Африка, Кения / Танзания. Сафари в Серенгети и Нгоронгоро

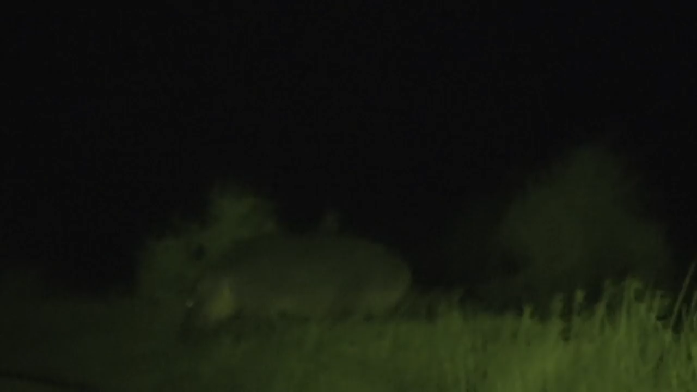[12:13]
Давай. Так тихонечко. Он как большая морская свинка, мне кажется. Он, блин, реально 2 тонны, наверное, весит. Да. Они примерно со слоном одинаково весят. Просто он высокий, этот жирный. Ты можешь. Чуть-чуть камера. Вот, да. Блин, реально он здоровый. Ты че, ты думаешь, как мы тупые, что как обычно все тупые убираются?